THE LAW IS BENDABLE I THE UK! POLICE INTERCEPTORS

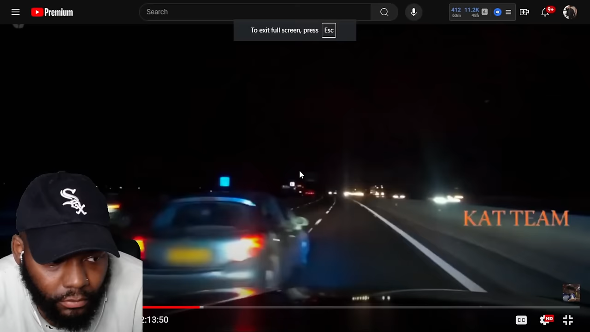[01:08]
Swerving in front of us at 100.
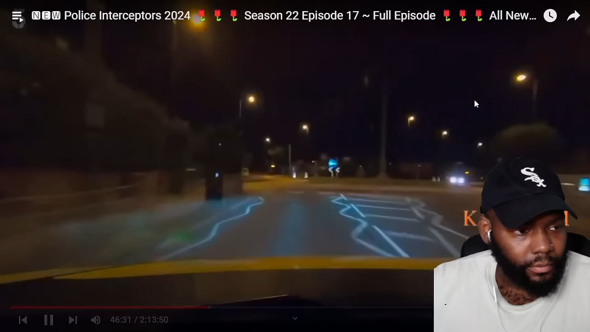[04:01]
A few streets away, an unmarked car is... So if a police officer turns off their lights, like they're doing
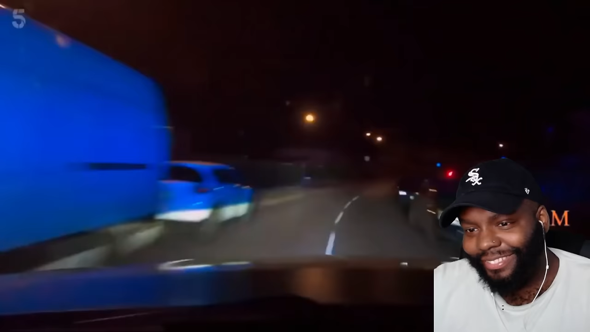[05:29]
He's off like Apollo 11, rocketing round a residential street at four times the speed limit. Passenger lane, speed 40 on the first to a red light.
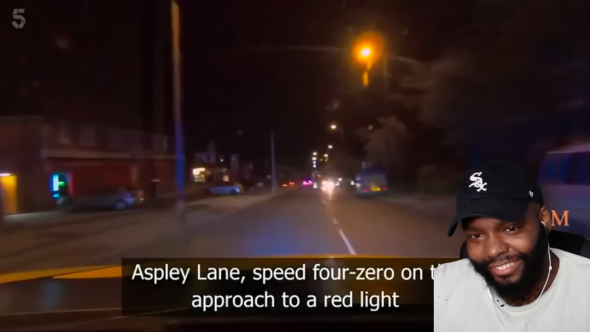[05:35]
Red light, and it's up to me. High risk through the red light, straight over. The runaway sails through a red light on a wing and a prayer, the lead car tight on its tail.